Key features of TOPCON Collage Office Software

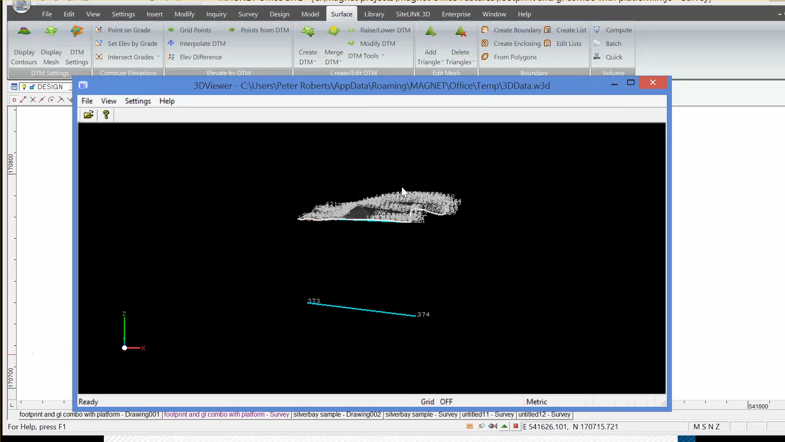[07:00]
And then we get a graphic on the screen which allows us to fly by effectively in 3D, 3D perspective view, the two surfaces.
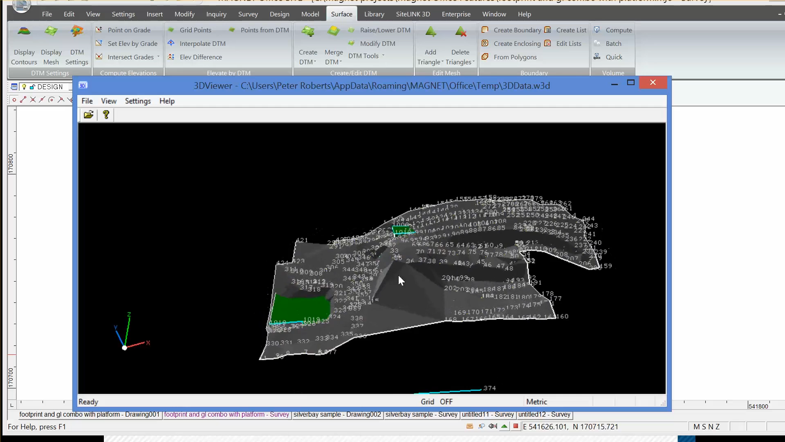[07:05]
And we can prove to
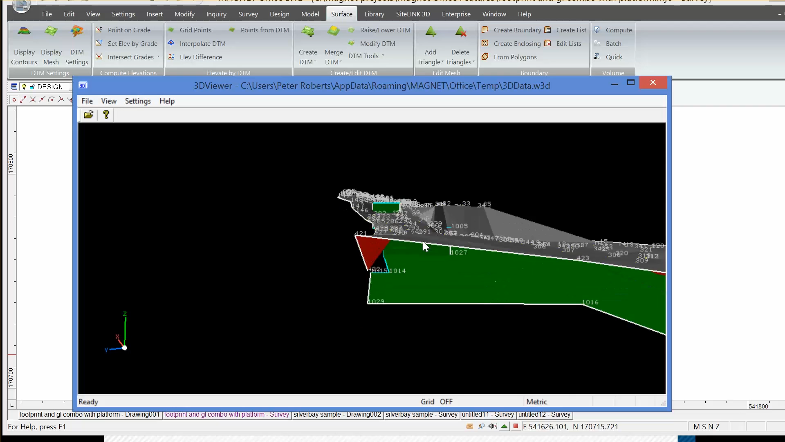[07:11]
anyone who doubts the calculation that it is most certainly 14,000
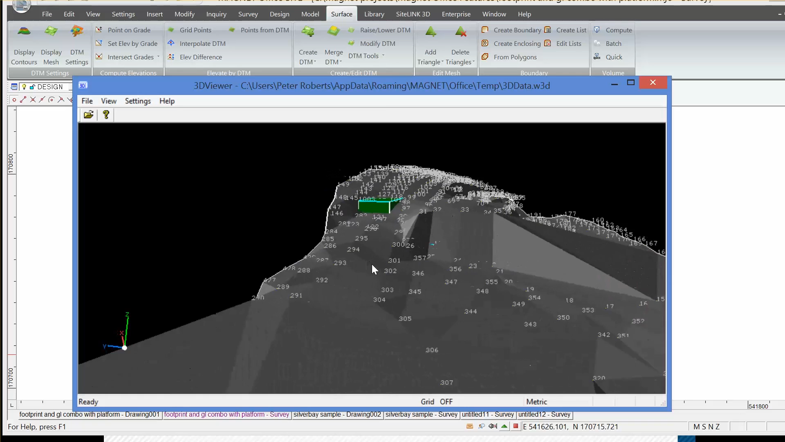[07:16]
cube of cut required to get down to the design surface.
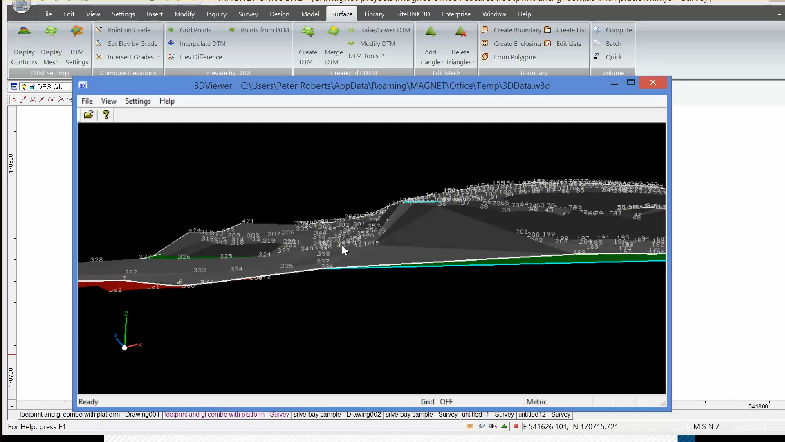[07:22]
So that's the sort of functionality we can offer in the volume calculation. Finally, I want to look at bringing in AutoCAD information.